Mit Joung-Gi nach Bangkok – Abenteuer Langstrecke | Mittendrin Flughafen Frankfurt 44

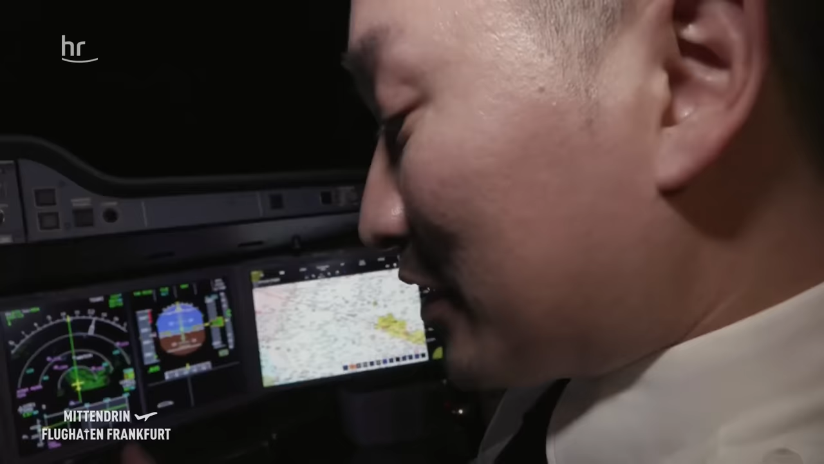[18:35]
21.30 Uhr bis 0.30 Uhr in der UTC-Zeit habe ich jetzt die erste Pause und kann mich jetzt gleich ins Bett legen.
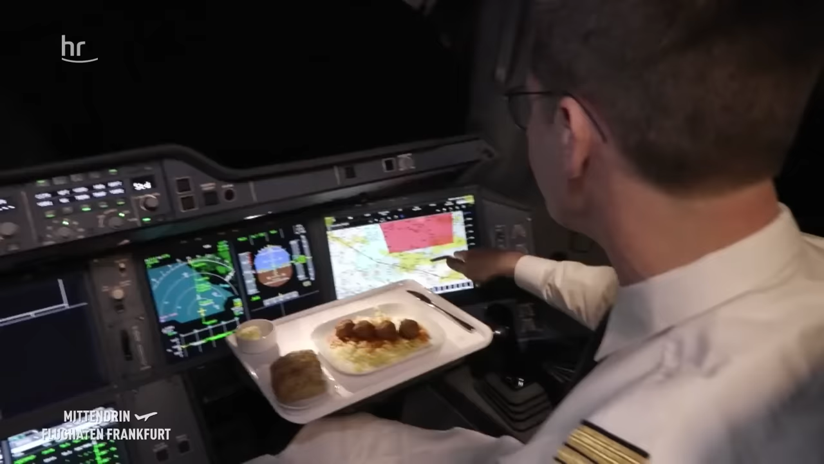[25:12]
Da sind wir jetzt die Ukraine, das ukrainische Fluggebiet. Wir sind jetzt da drinnen. Und da war die Ukraine, das rote Gebiet. Das ist jetzt von der Entfernung her ungefähr 40 nautische Meilen. Das sind ungefähr 70 km auf unserer linken Seite.